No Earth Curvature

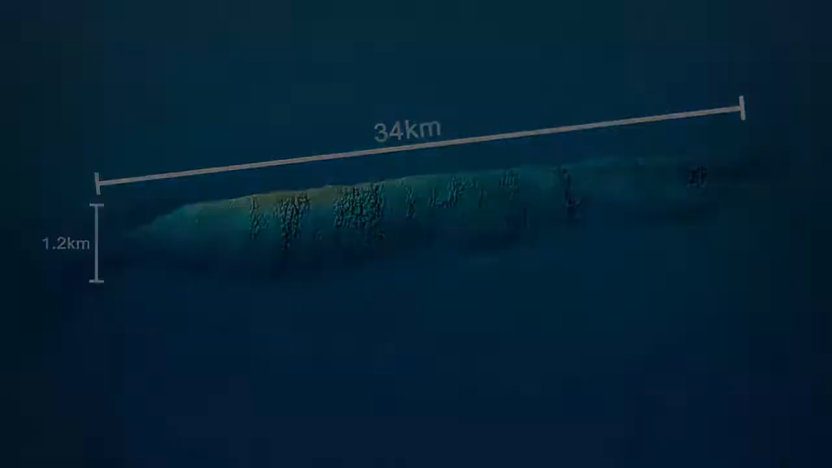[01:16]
When a Navy ship actively sends out a sonar ping,